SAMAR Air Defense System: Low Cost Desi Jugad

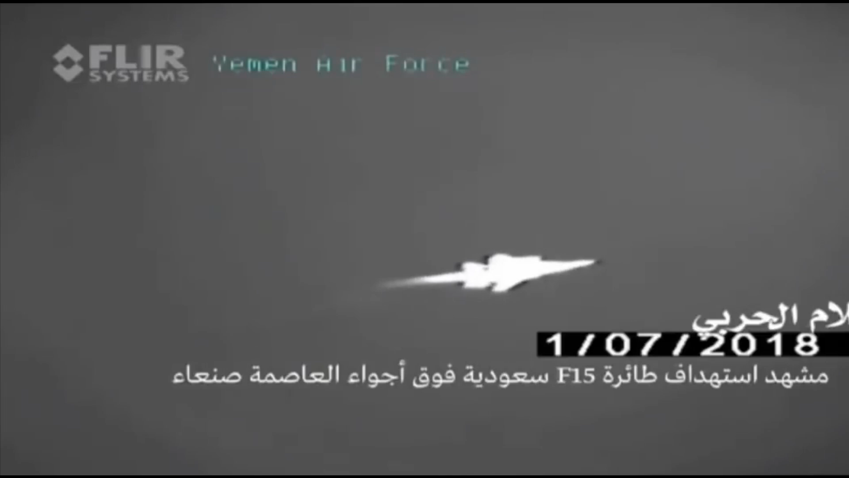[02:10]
system in march 2018 it was reported that a royal saudi arabian air force f-15 fighter jet was intercepted by a surface to air missile while flying over the northern yemen on 21st march ansar allah from yemen rebel group claimed to hit a coalition aircraft over sada with a surface to a missile on the same day he supported the claim by releasing video footage where an r-27t air to